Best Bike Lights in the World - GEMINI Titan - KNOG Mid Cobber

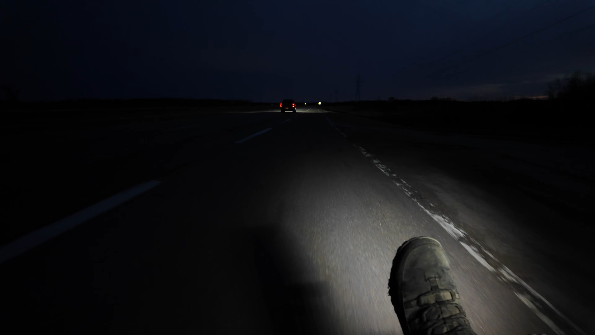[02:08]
You can't even tell by the sign up there.
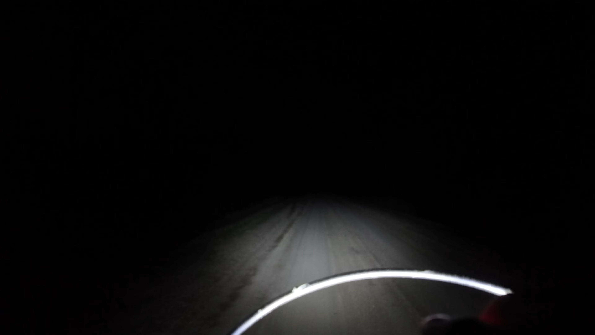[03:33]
21 hours. Now, it's off. Flash. 21 hours. Ten percent. Steady. 21 hours. Fifty percent. Four hours.
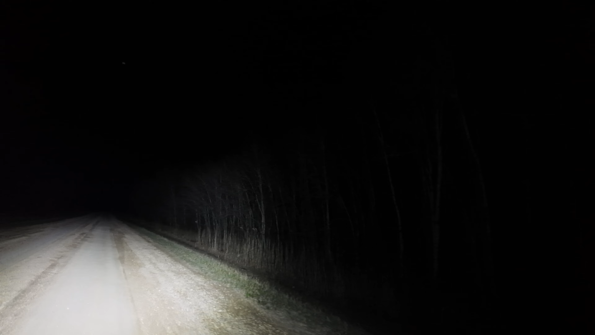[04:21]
You could use this to find a path. Do that on occasion. Like, there's a path somewhere. I know where it is. But, I mean, I don't know exactly where it is. But I know it's nearby. Four thousand units. I'm going to turn it off right away. Because this battery drains incredibly fast. But, you can ride trailers in the dark. It's absolutely freaky.
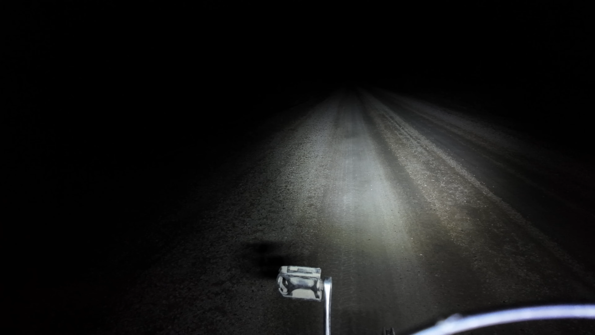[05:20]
You can't not see that. You can see me from a mile away.